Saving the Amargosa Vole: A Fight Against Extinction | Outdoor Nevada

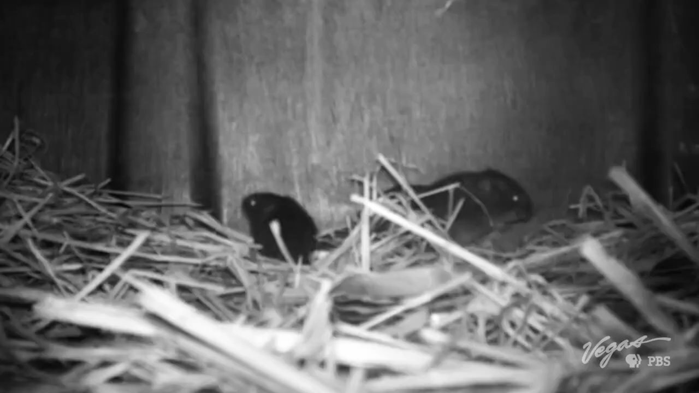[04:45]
Voles are nocturnal creatures, which makes it difficult to catch a glimpse of them in daylight,